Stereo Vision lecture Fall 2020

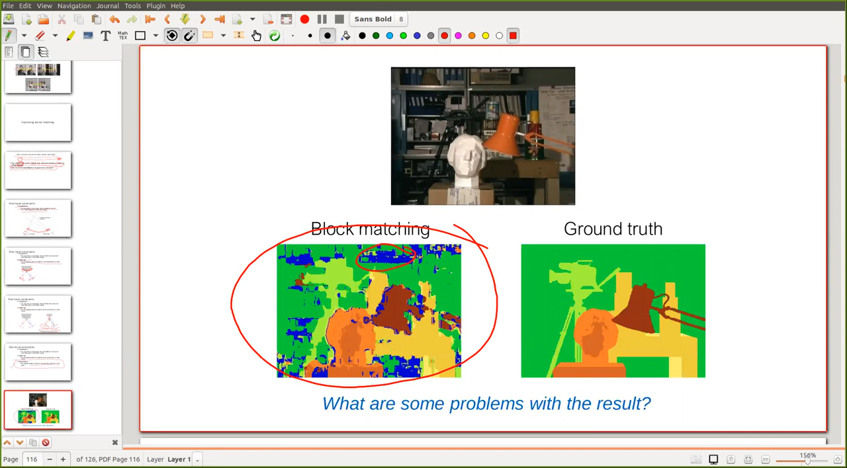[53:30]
هنا ان عنده نويز كتير وعنده discontinuities كتير اللي هي الحاجات الزرقاء دي، معناها انه مش عارف يرجع لها الدبس، وده شكل الجراوند تروث.